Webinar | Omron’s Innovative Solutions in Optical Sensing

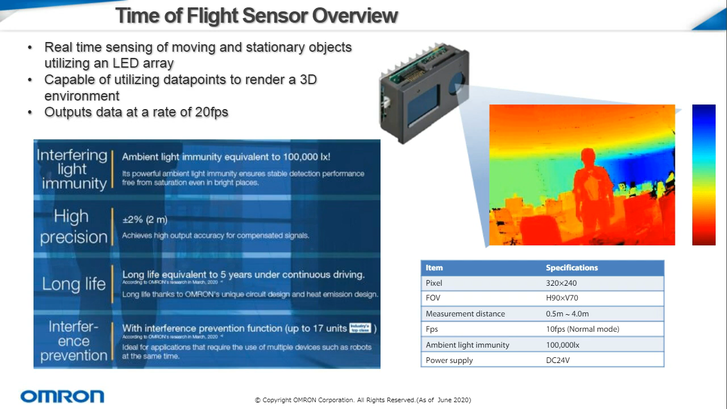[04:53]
This is key for applications such as in automated robotic systems, where several devices may be working simultaneously. OMRON's time-of-flight sensor differs from traditional optical sensors due to its detailed data output in the distance-gathering applications.
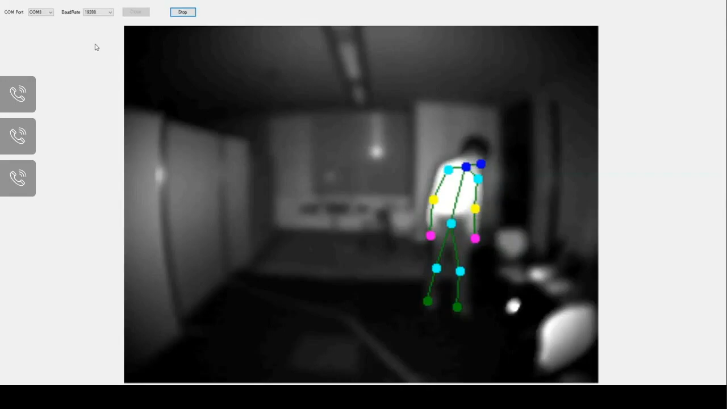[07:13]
You can see a screenshot here in the lower right, but actually we'll go over. Now we have a video clip that we are presenting of the sensor in action. So on this slide, we see it coming up on the screen now. We have the video demonstration. This is actual footage of our time-of-flight sensor working in real time with the software program that we have completed so far. We are working on more innovations,
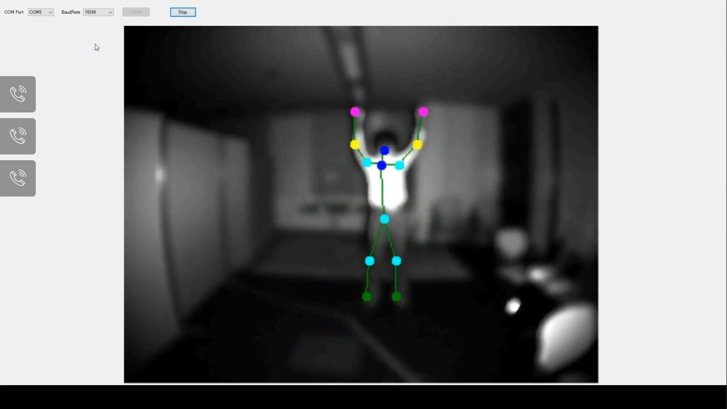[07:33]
getting more consistent readouts, being able to detect multiple bodies in the same room. But right now, even in the early iterations of this program, you can see how well it works even as the body is turning in space,
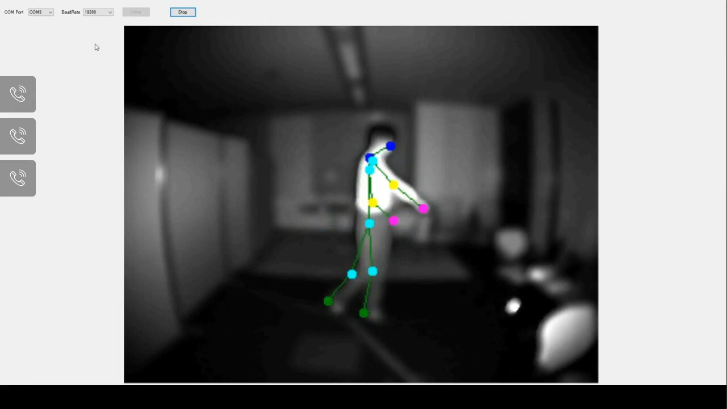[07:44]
as it's moving around, as the arm crosses over the chest. So we're very excited for the early version of this software and where it's going to go in the near future. So this skeletal detection software will be key for detecting people as they're moving around, if they may be injured, or in later iterations, being able to alert in case of falls and track times the patient is sitting, standing, or laying down.